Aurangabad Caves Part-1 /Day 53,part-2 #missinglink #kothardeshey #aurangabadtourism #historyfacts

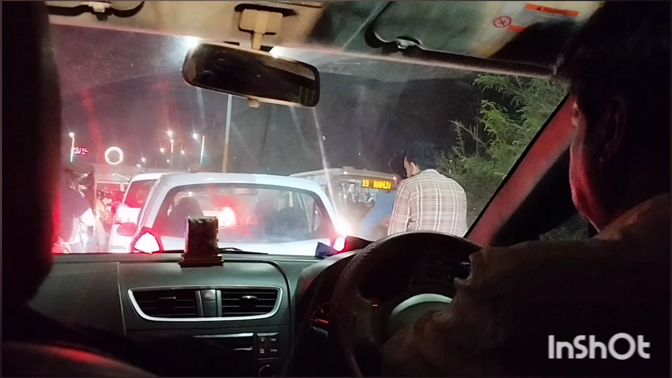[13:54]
রাস্তায় বেশ একটু জ্যাম আছে, সন্ধ্যার সময় তো, অফিস থেকে সকলে বাড়ি ফিরছে।